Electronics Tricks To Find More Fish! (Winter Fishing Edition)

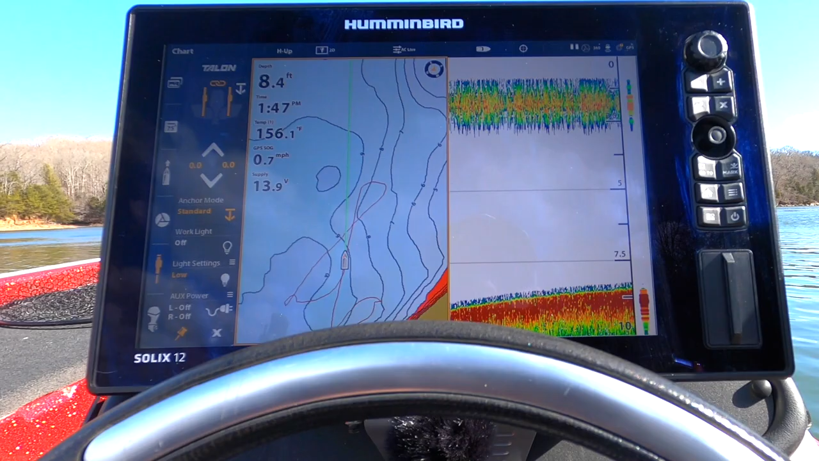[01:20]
On screen: depth 8.4 ft, speed 0.7 mph
So the first thing that I always do, no matter what time of the year, I always adjust my water level offset.
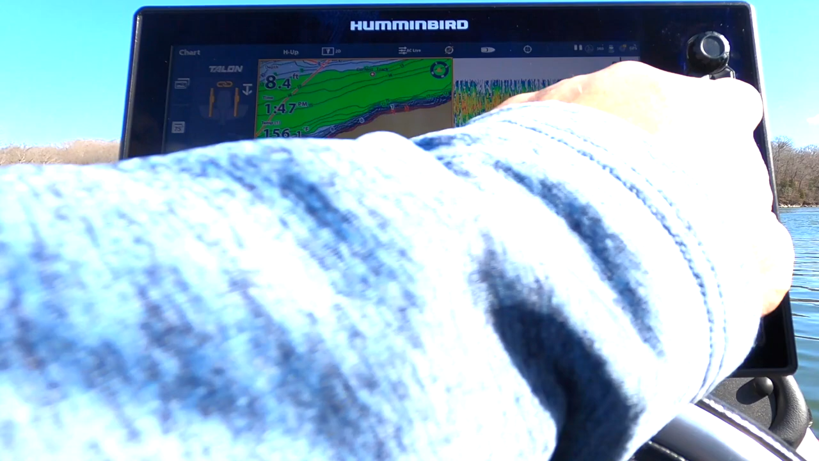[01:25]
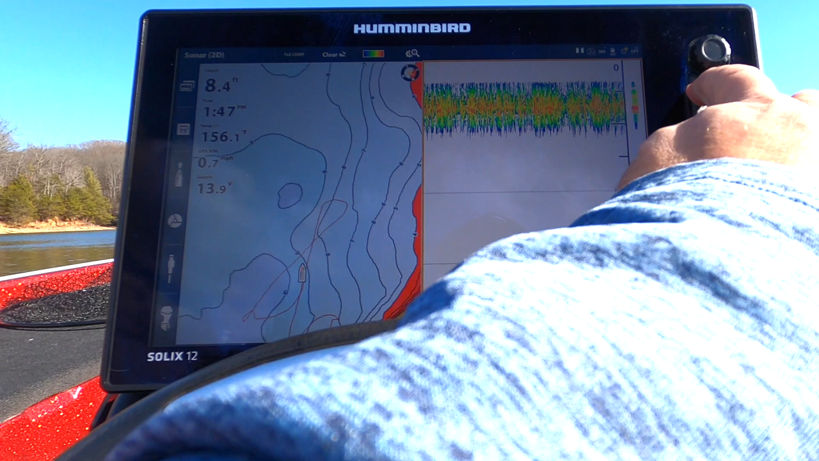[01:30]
On screen: speed 0.7 mph
Now with those Lake Master Chip, it makes it really nice because it highlights different,
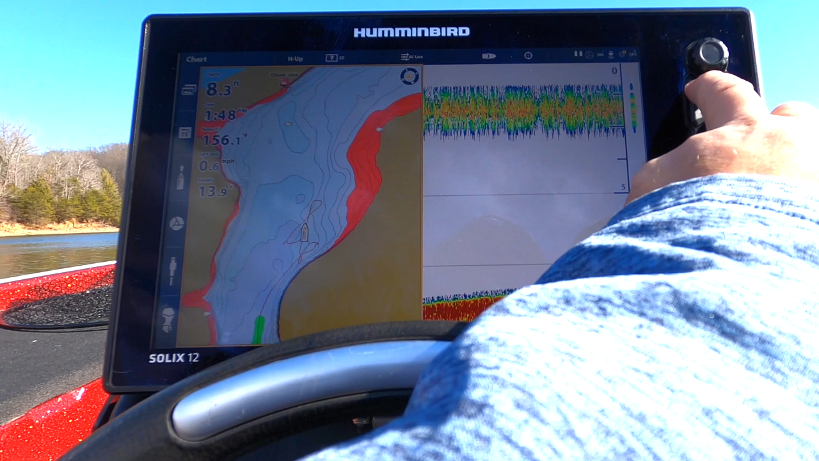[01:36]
different depths. I can set my red to be shallower than three feet, shallower than five feet. I can set my depth highlight area to, uh, right now I have it set between 12 and 15 feet.
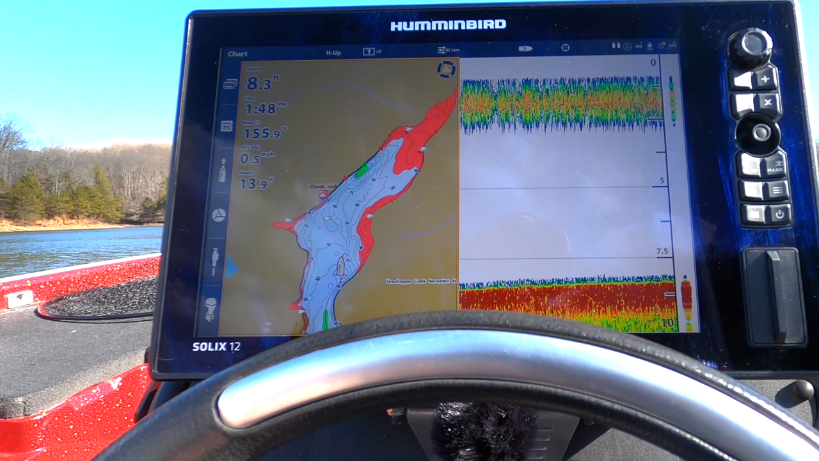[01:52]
On screen: speed 0.5 mph
But the more important thing is, this is what I want to show you guys, especially this time of the year out here. We have a thing called winter pool where it's where they draw down all
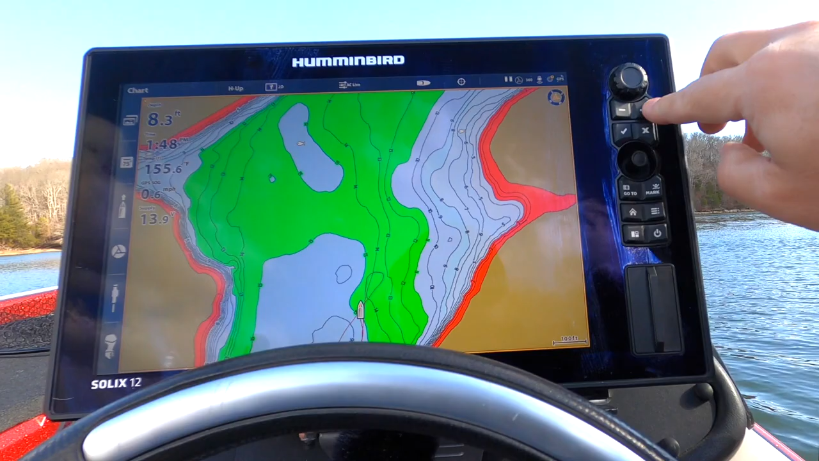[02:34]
So before I turn it on, it shows that I'm sitting in between 14 and 15 feet. Well, I can look at the bank and I can tell that the water is down. So what I do, I look right here at my depth and I can see that it's eight feet.
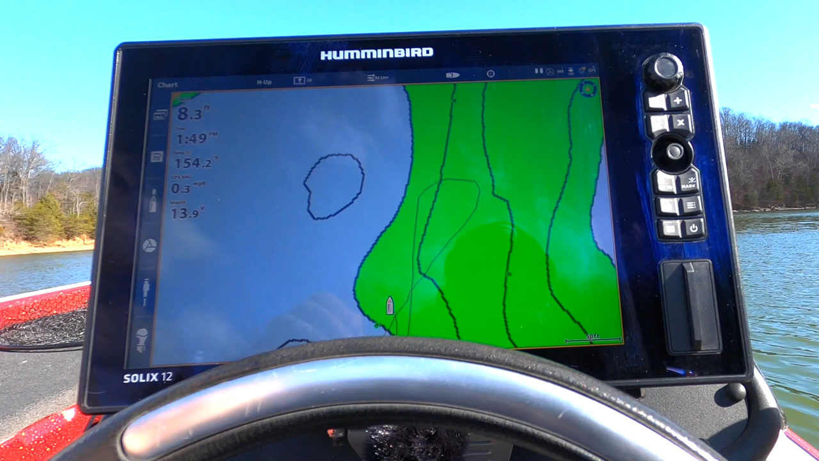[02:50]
On screen: depth 8.3 ft, speed 0.3 mph
So I know that I need to adjust my water level down six to seven feet. So I come over here, I hit menu and I click this right here, water level offset. I already have it set to negative six.
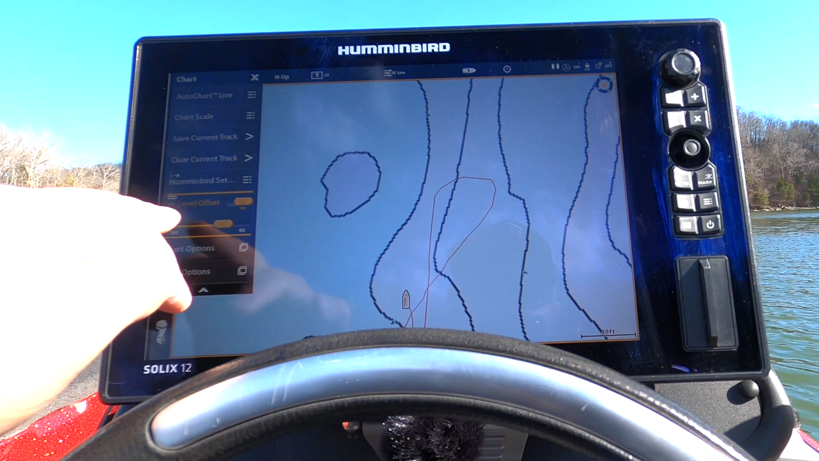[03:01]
And now you can see instantly it changes my contour lines to the correct depth. That is very,
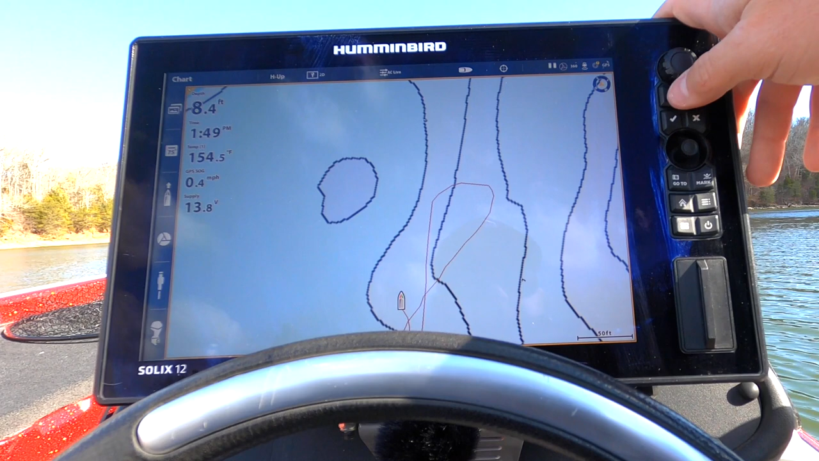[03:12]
On screen: depth 8.4 ft, speed 0.4 mph
very important and it will save you a lot of props and a lot of your lower units. So that is number one. The first thing I do when I get on the water here, let me, let me zoom out and I'll show you it again,
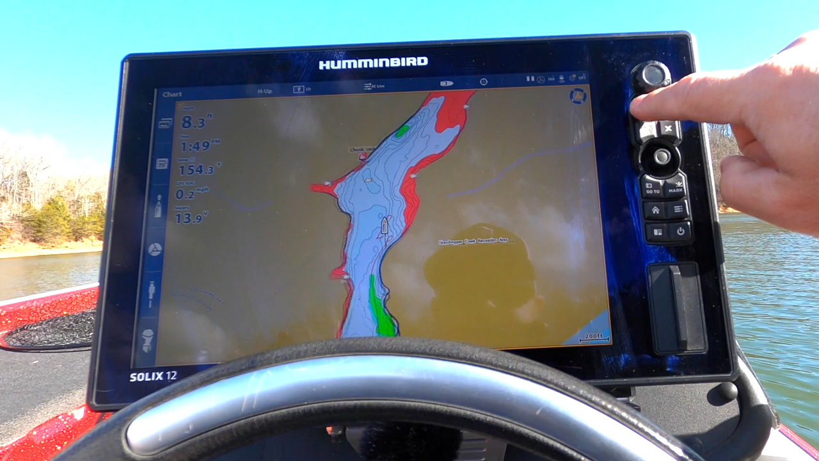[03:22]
show you how much it changes what the lake looks like. See that shows it all the way, four feet, all the way back here, nine feet right here.
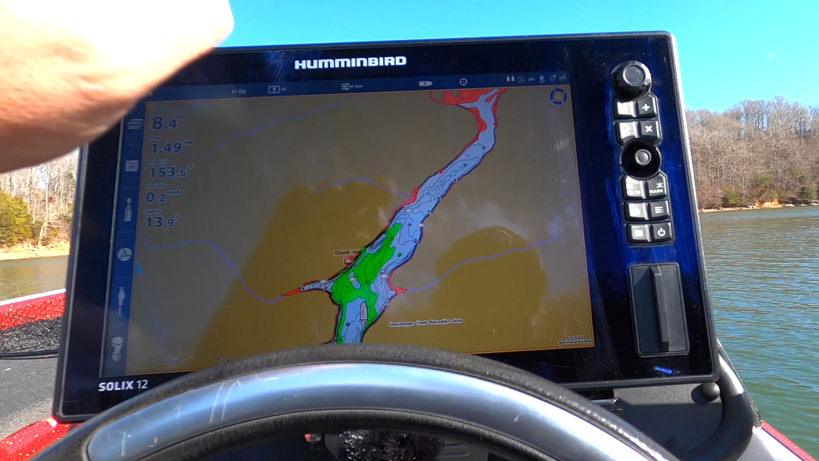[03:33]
So if you're running, you think you can, you know, make it safely, but then you turn on that water level offset and you realize, Oh geez, I need to come off pad right there.
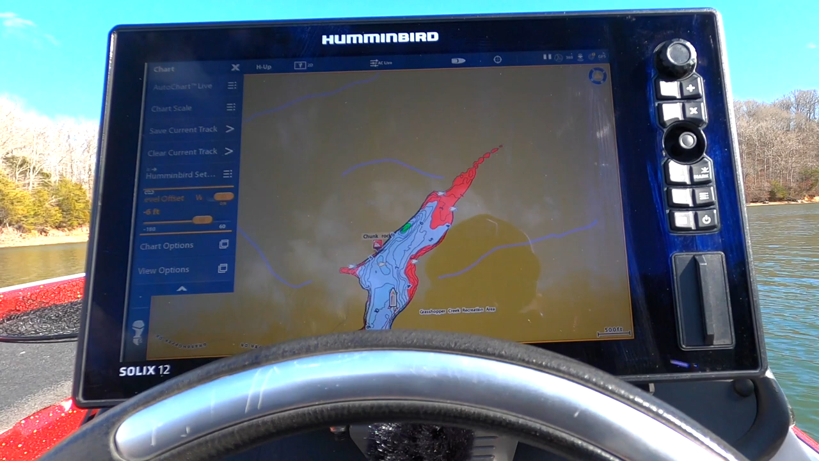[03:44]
That way I don't destroy my prop and destroy my lower unit. So that is the number one thing that I do when I get on the water, no matter where I am. I always check what the contour line says that my depth is. And then I adjust my water level accordingly.
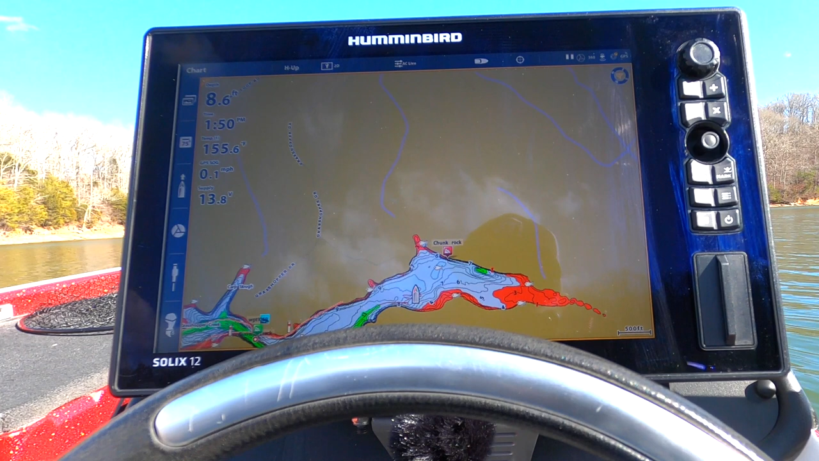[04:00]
And sometimes you could be flood stage. You could be higher, right? So you can adjust positive and negative, but right now, winter pool, we are down six to seven feet. So now what we're going to do, we're going to jump over, uh, we'll jump over to site imaging.